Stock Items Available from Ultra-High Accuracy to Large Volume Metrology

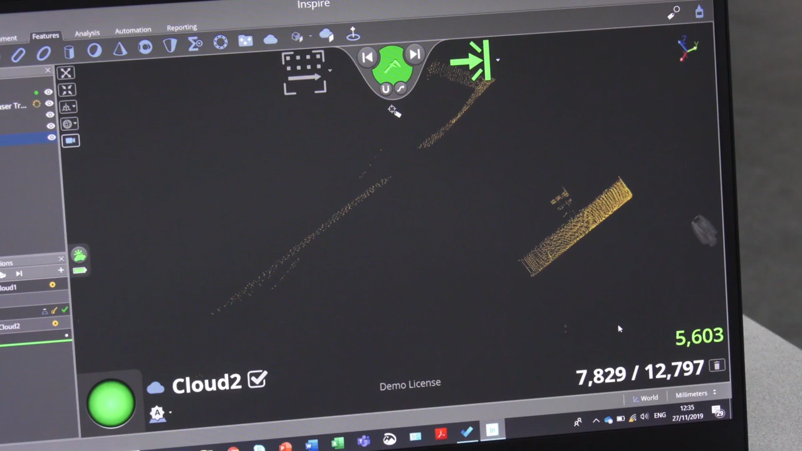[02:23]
It's the software we use as well along with that kit.